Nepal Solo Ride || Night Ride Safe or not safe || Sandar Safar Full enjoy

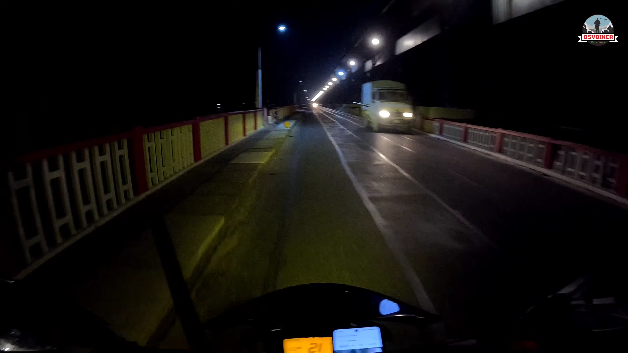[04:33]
यह सभी लोग यहां पर मचली पकड़ते हैं और वहां पर ताजा ताजा सेल आउट करते हैं अगर कोई की मचली खाने का दीवाना है तो तुसी रिवर के इस ब्रिज पर आ जाना
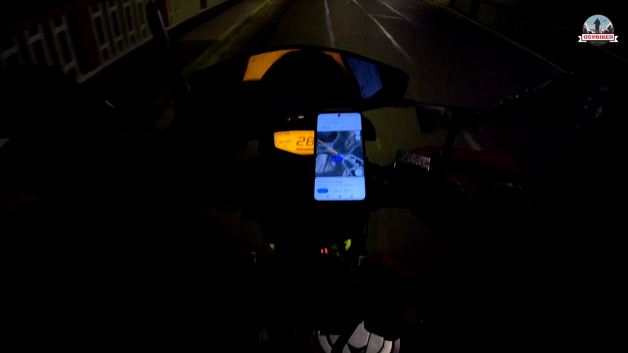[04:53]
ताजा ताजा मचली खाने के लिए मिलेगी और यह ब्रिज चुए ना काफी बड़ा है और लेफ्ट साइड पर पानी है